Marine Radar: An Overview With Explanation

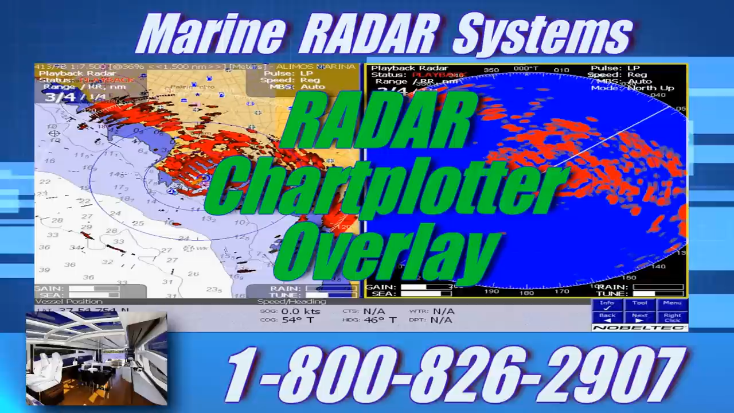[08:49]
the ability to overlay the radar onto one of the chart maps helps the user identify specific objects or land features.
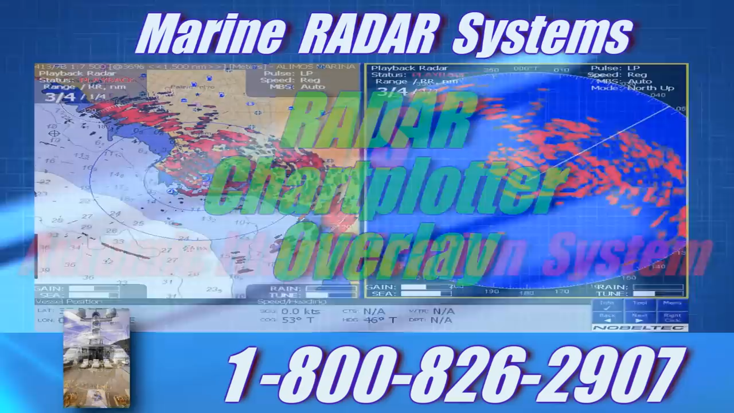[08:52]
Number four, automatic identification systems or AIS.
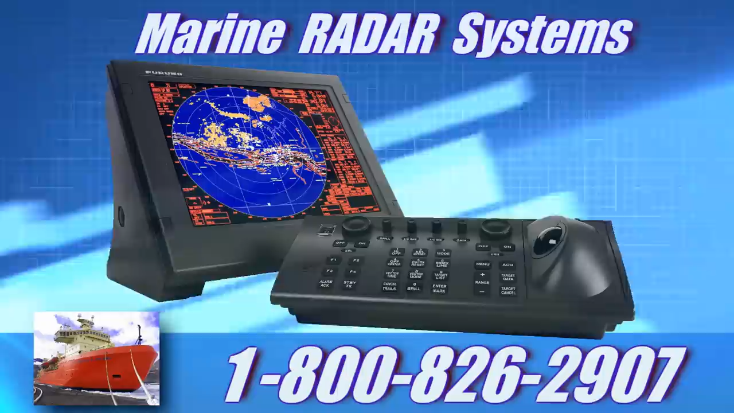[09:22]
Whether you're adapting marine GPS, weather sensors, speed sensors, fish finder modules, sonar, and or water temperature sensors, you can make your radar a comprehensive navigation remote device allowing one display to have all the data you require to operate your vessel. If you want additional marine radar product information, please be our guest at our website with the url psicompany.com slash radar.